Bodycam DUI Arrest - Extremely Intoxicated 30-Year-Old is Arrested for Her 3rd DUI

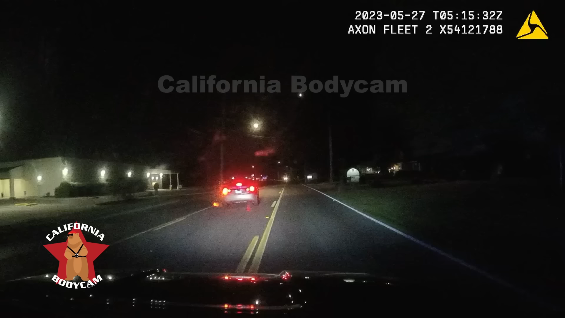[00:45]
Slow to stop. We turned on the Sims. Westbound. That's clear. You want me to start another unit? Yes, please. And we'll be pulling into Goodwill Lot. 163. In route.